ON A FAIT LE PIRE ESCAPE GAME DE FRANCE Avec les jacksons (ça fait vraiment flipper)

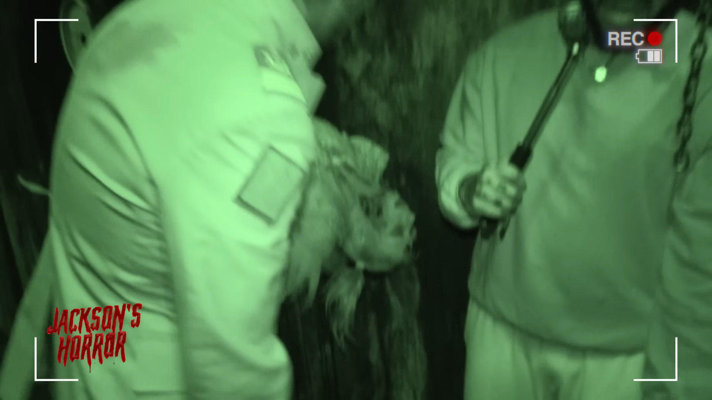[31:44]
Vous voyez ce mouvement de bouche là?
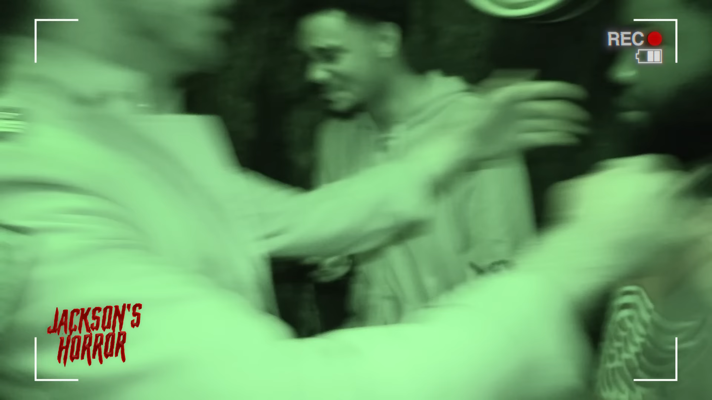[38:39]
C'est quoi ses oreilles? C'est quoi ses... C'est quoi ses oreilles?